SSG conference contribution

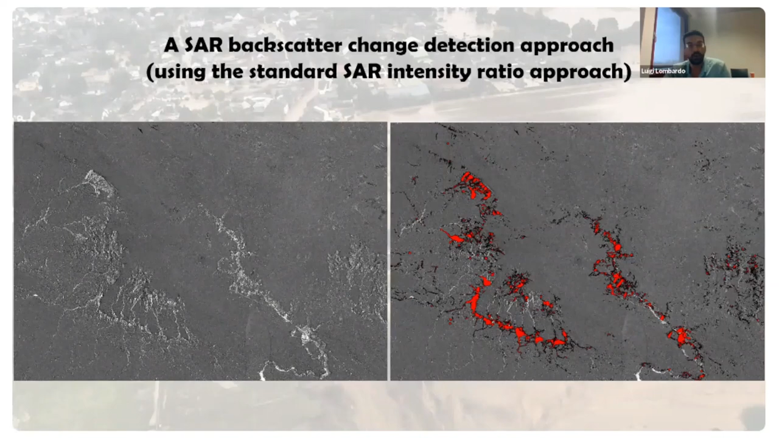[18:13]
But also, in this case, SAR has its own weaknesses. So in highly vegetated areas, it would struggle to see through the vegetation, the dense vegetation. So what we are trying to do, this is now the thesis of Priscilla Niyokirikengirwa.